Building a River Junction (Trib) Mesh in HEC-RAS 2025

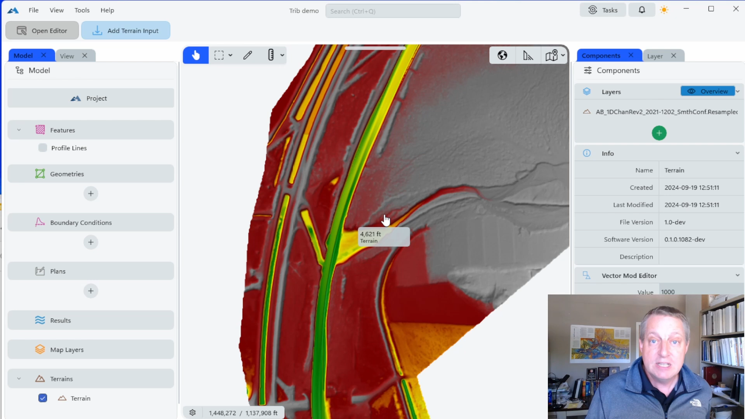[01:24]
A very common way to start out is to just make a big mesh to start out with just a one arc mesh, almost like you're starting with a new perimeter and mapper, go in and put in your boundary conditions, see what gets wet and refine it from there. One of the things I like to do is actually invert that problem is to start with a channel and move out.
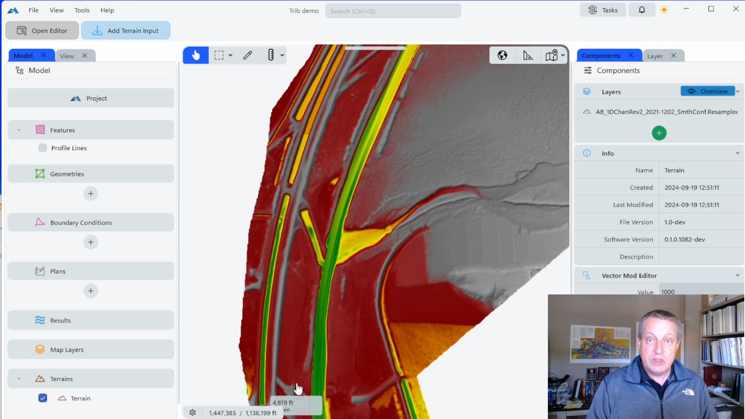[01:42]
And just because of what we're showing here today, that's what I'm going to do. And so I want to model this junction right here.